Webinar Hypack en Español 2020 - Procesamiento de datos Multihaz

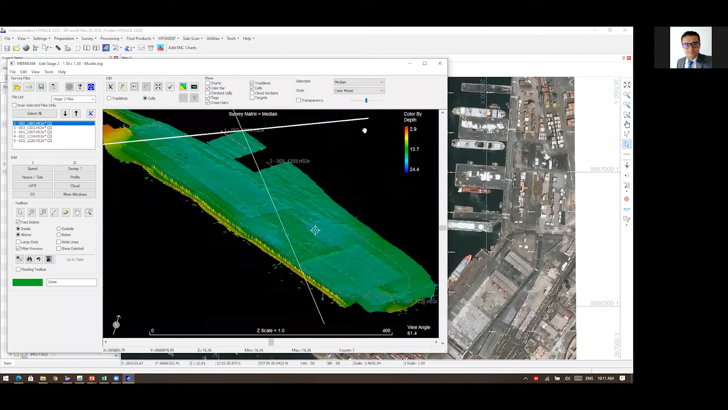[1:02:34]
es lo único que puedo ver no discúlpeme esto me está tapando aquí los comandos de zoom los comandos de iPad y no podría ser esto entonces aquí estoy la mediana pero yo tengo muchas otras opciones hay muchas otras cosas que mostrar la mediana es muy usada pero puede usar el promedio el valor mínimo el valor máximo el valor en el centro de la celda el modo el modo recuerden ustedes que es el valor que más se repite en una celda el modo más profundo algo que se llama strikes que no creo que alcancemos a explicárselo el conteo
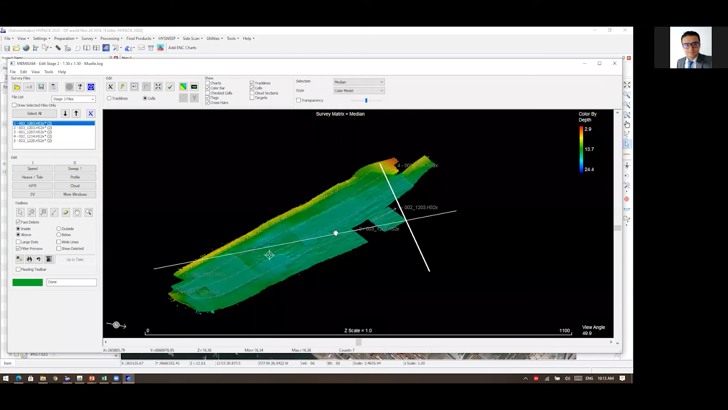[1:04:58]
pero no continuaron y dejaron esta parte de dragar y luego fueron y dragaron esta otra parte y si ustedes hacen zoom miren se alcanzan a ver los surcos y yo puedo saber que es una draga de corte y succión que estuvieron utilizando allí y entonces ahí se alcanzan a ver los surcos de cómo estaba trabajando pero ahí no parece que fueron tragos aéreos ahí parece que estaban era como explorando el dragado o ensayando la draga no se entendería inclusive esta que es la parte más importante porque la más pegada al muelle no está dragada ¿por qué no está dragada?
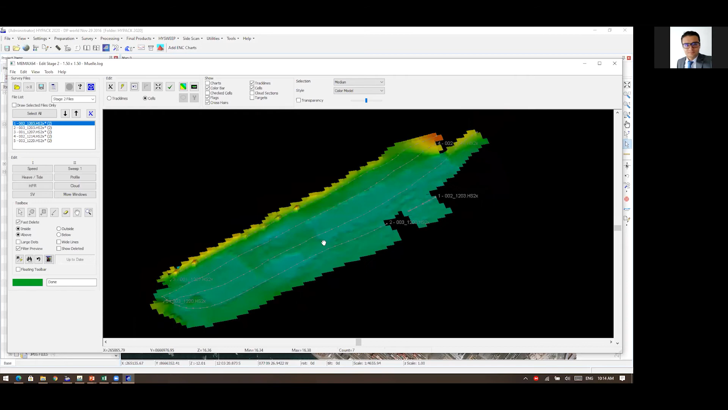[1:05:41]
bueno seguramente había un buque allí colocado cuando la draga estuvo y no pudo dragar allí pero eso es lo que estoy viendo eso lo podría ver con un sistema bueno más ni de riesgos eso lo veo solamente con un multias y eso que no he editado los datos entonces puedo ver todo eso el proceso típico de edición de datos involucra primero aplicar filtros y después de aplicar filtros sí hacer lo que se llama la edición manual en los filtros en la medida que usted conozca su sistema y conozca bien cómo operó usted
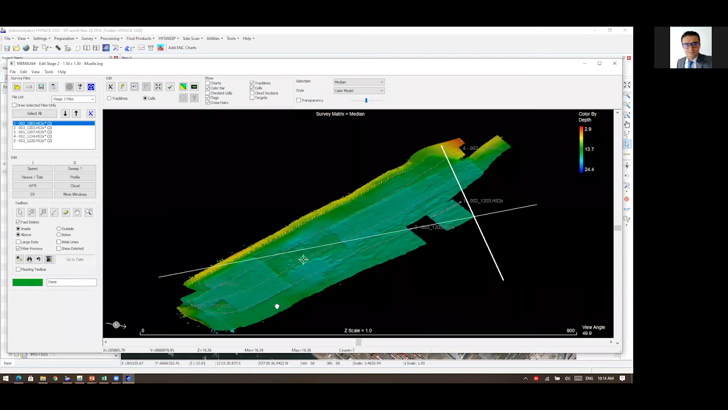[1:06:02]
va a determinar cuáles son los mejores filtros y un filtro le puede remover entre el 70 y el 90% de los datos nuevos si usted realmente selecciona los filtros
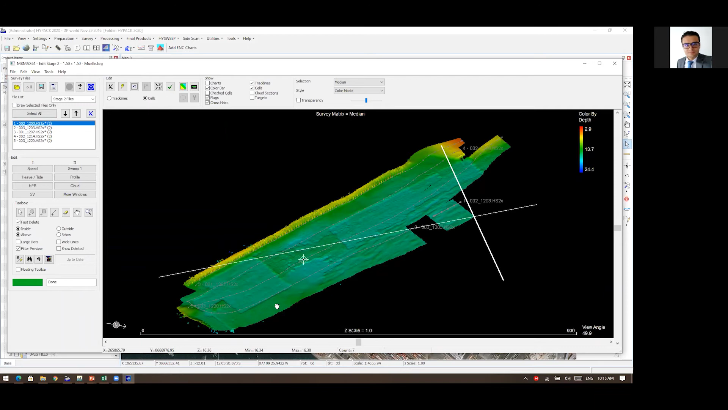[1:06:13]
y después manualmente hace el 10% entonces vamos de una vez a hacer eso vamos aquí clic derecho me aparece este menú selecciono opciones de filtro y aquí tengo mis opciones de filtrado son muchas mis opciones de filtrado ok ya vamos en más de 60 minutos de presentación listo entonces tengo muchas opciones de filtrado tengo los filtros básicos tengo los filtros de gps los filtros de barrido los filtros de matriz tengo que
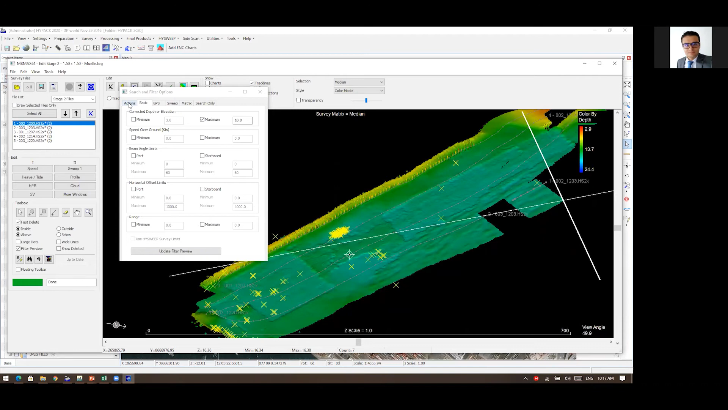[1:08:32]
información de más de 18 metros yo diría que toda esa información que me está mostrando para borrar es válida que la borre entonces el siguiente paso es acciones aplicarlo a los filtros tengo dos botones a todos los archivos y a los seleccionados miren ustedes que aquí yo tengo seleccionada solamente una línea entonces
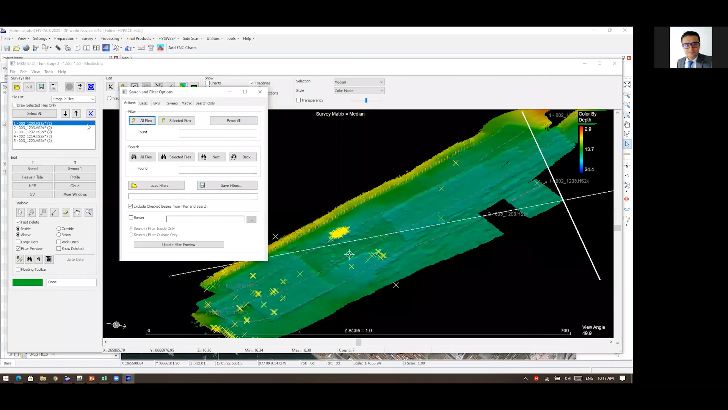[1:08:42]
si yo le digo a los seleccionados solamente me va a aplicar el filtro a los cruces amarillas que estén dentro de esta línea a las demás pero yo en este caso me parece que esto podría aplicarlo a todas las líneas sin problema entonces le digo seleccionar todo o simplemente lo pongo aquí aplicarlo a todos los archivos y lo aplico entonces aplico mi filtro a todos los archivos y ahí está me borró
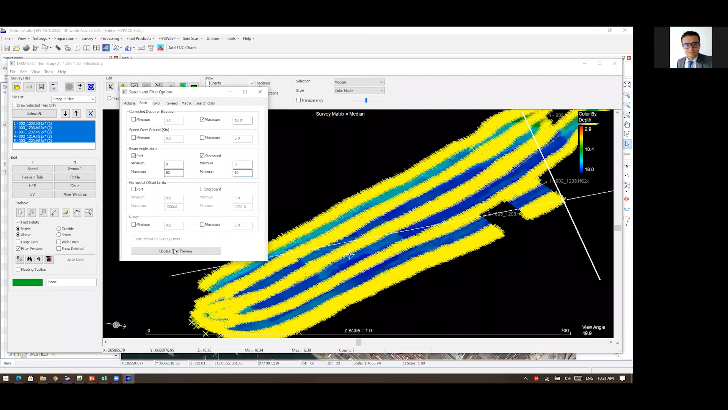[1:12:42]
básico y le digo lo desactivo no me sirve por lo menos con ese criterio entonces busco otro criterio 60 y 60 y veo el resultado y vuelvo y aplico lo mismo entonces veo y entonces tengo menos aquí en este caso y se nota que estos datos ya fueron filtrados exceptuando este con razón querían ver lo más que pudieran de la pared y aquí al final muy bien entonces si ustedes quieren remover todos los filtros que tengan este botón va a remover todos los filtros que tengan vamos a mostrar bueno aquí los filtros de gps son obvios de los modos de gps de los satélites y cada opción
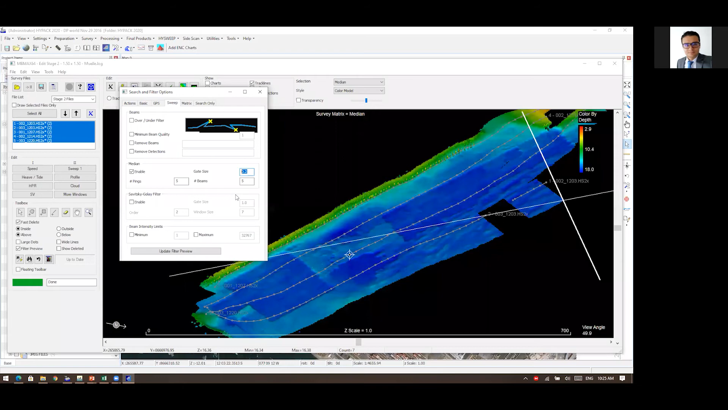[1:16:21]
y disminuya el tamaño de la ventana en la medida que su terreno sea muy parejo si su terreno es variable aumenta el tamaño de la ventana y disminuya el número de pines y el número de haces esa sería la recomendación para hacer un buen filtro vamos a aplicar esto aquí vemos cómo funciona y miren todo lo que identificó identificó una cantidad de elementos si miramos bien hay un riesgo aquí en este set de datos y es lo que hace difícil aplicar filtros en este set de datos y es que aquí está esta pared vertical y no importa el filtro que yo aplique casi todos van a